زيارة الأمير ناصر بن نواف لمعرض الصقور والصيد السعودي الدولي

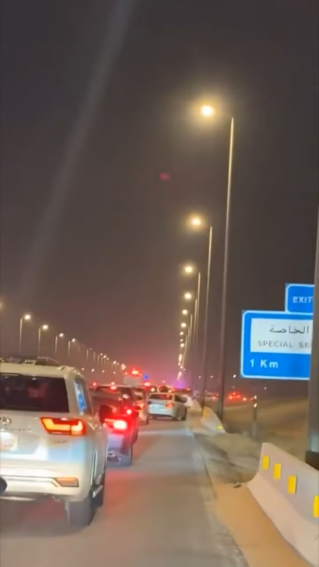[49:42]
زحمه اليوم ما ادري حادث ولا حتى الموتور الصغير رحت يابا